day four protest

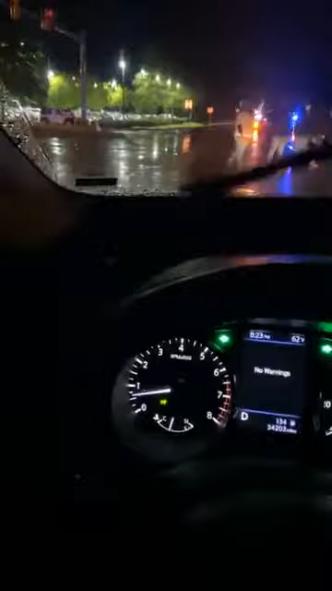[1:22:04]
Yeah, so we out here. We done shut down the Walmart here in Elizabeth City.
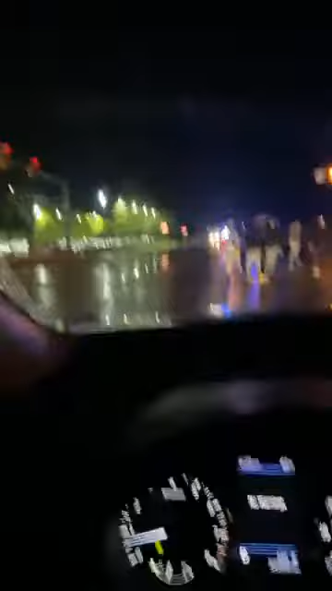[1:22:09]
It was a long way. We in our car protesting. We in a rolling protest, supporting and blocking off traffic for the people. In case you don't know, a 42-year-old black man was shot Wednesday morning by Popsicle Tank sheriff's deputies.
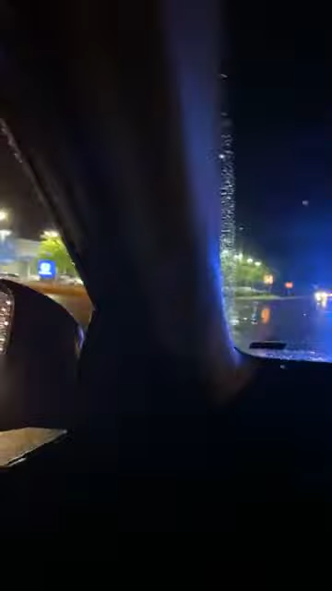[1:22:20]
Seven folks were placed on administrative leave, and three resigned, one retired immediately.
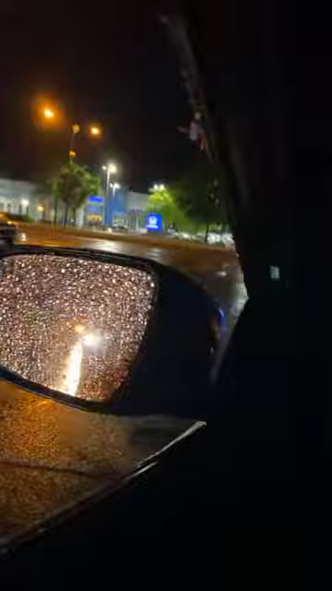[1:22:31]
And so we made it to the destination and have taken over. Shut it down. And so Colonel is on his other phone. He on the back phone, but we over here in solidarity. Oh, he on another line.